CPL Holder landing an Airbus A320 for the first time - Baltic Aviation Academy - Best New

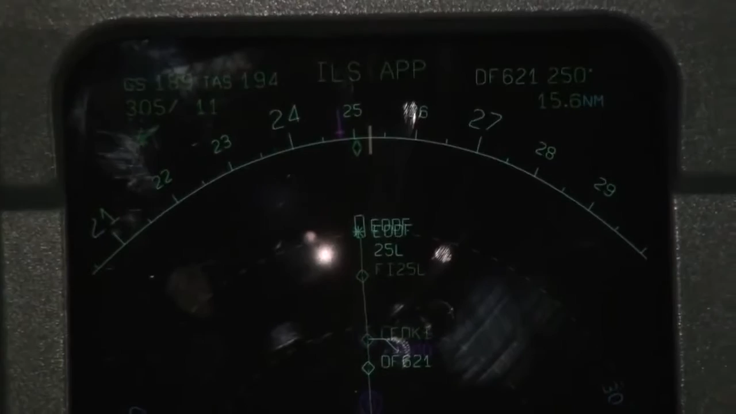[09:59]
Okay. So we have to push the approach button. It's also on the console, on the right side of the console of the autopilot.
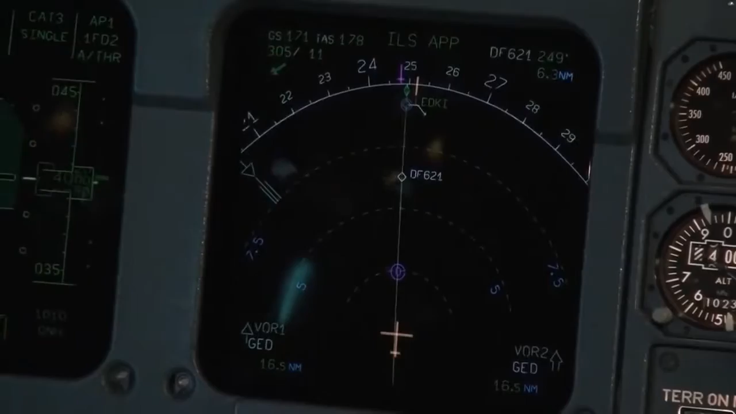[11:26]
We have 20 miles to the runway. I can see it. We have 5 kilometers visibility, so let's hope the autopilot does the job correctly.